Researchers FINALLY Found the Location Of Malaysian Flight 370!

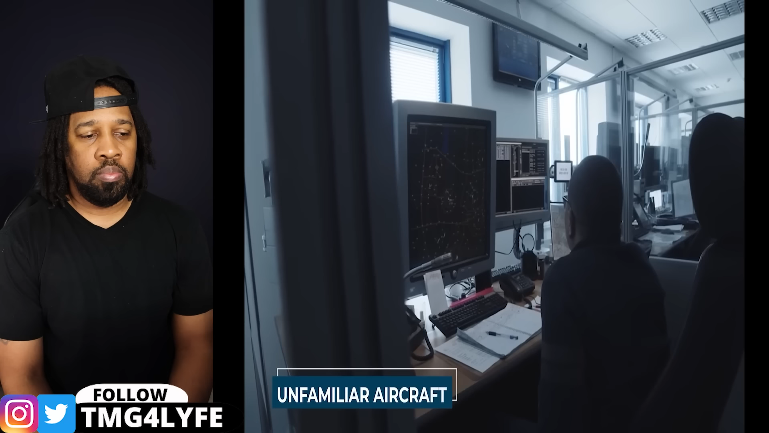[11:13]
The countries in this region were quite sure that their radar systems would have detected an unfamiliar aircraft flying in their airspace. Because of this certainty, they quickly dismissed the northern route as a possibility.